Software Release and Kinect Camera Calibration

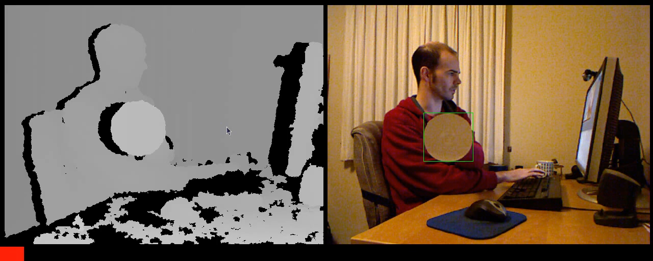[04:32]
And I do the same thing with the depth image. So now I have two of these boxes and now I press three ones. And the moment you press three,
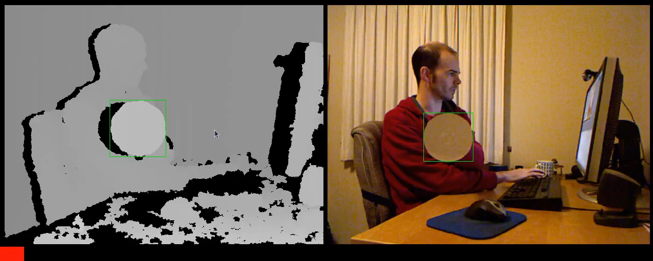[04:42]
the program is going to spit out a few numbers to your console, actually five numbers. And the first three numbers are the 3D position of the point you measured in the depth image.
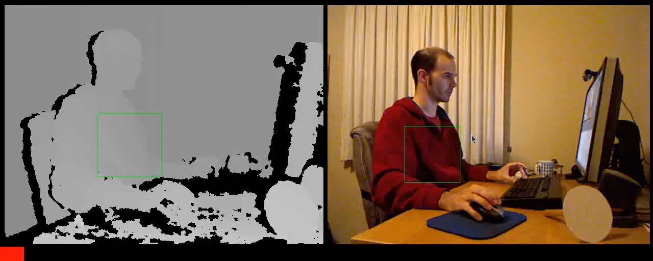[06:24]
So now we really need a 3D image, but I don't have one. Left mouse button, as you click it, spins the 3D object around. And it always spins around the center of the screen right now.
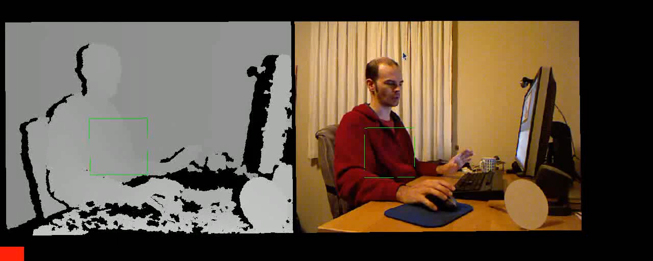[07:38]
And then if I go to remove background, it's going to remove the background in depth.